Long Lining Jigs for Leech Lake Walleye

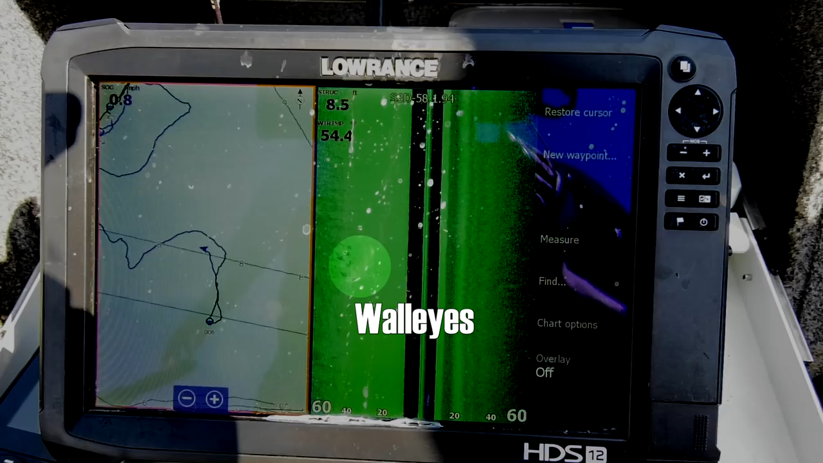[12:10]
and so if you see a pot or there's multiple fish on the side scan, you can always just stop in one spot and just cast, but this jig dragon works pretty good on these flats because they're big, they're massive, and you know these fish move around, you never know where they're going to show up.